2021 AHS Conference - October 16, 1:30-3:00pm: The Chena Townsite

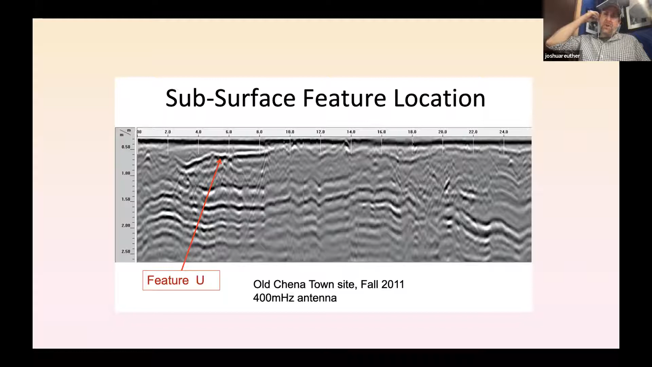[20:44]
This is actually the old surface of chain of town site and that's cut in to the floodplain sediments and that's actually a log foundation there. So we could use this gpr to actually key us into things that we can't necessarily see on the ground. With all of the vegetation in front of us,